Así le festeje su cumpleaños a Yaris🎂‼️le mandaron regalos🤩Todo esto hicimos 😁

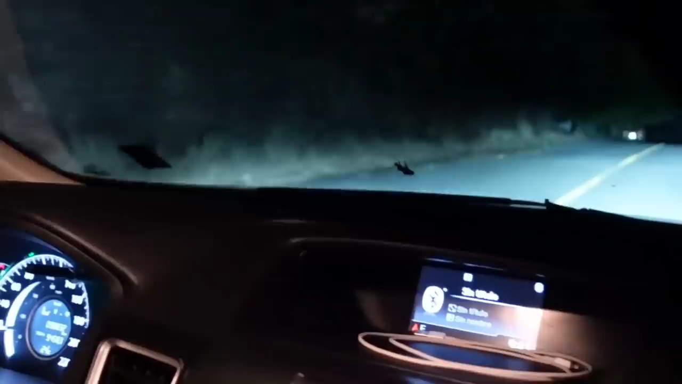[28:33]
Ajá. Entonces nosotros chinos vamos para la casita. Todo bien, el camino está muy tranquilo. Y ya.